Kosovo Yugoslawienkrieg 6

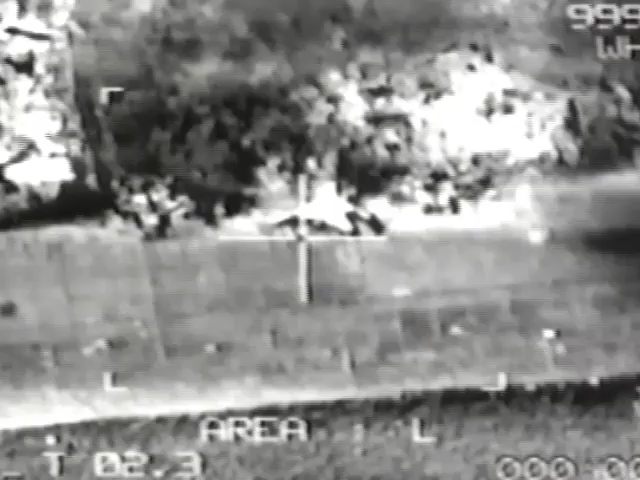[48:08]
Das erste und wichtigste Ziel der NATO war, den Luftraum über dem Kosovo für die eigenen Piloten sicher zu machen. Mit Clusterbomben vernichteten sie die jugoslawischen MiG-Kampfflugzeuge noch auf den Rollfeldern.
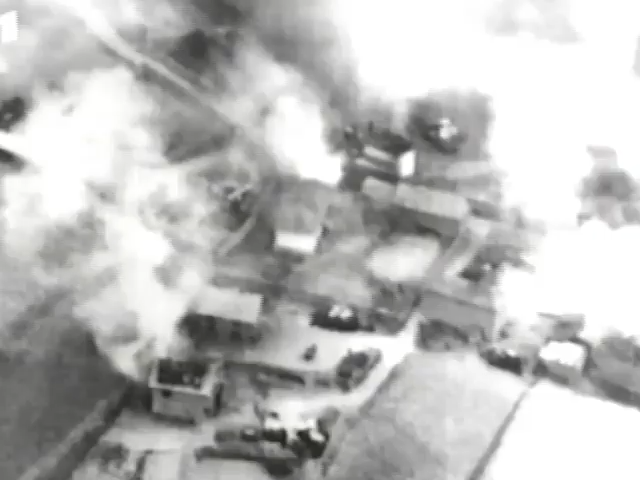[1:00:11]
Unbemannte Aufklärungsflugzeuge, sogenannte Drohnen, fotografierten die Tragödie auf den Straßen des Kosovo.